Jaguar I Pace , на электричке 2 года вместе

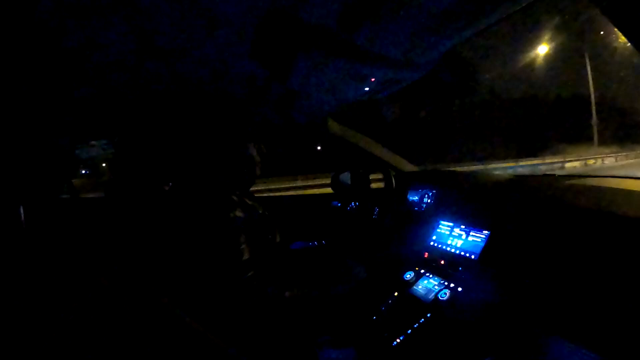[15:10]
Все, выехали мы на трассу. Как бы едем, уже стемнело. Как бы 8 часов начинает расцветать, в 9 светло, а в 3 часа дня уже темно.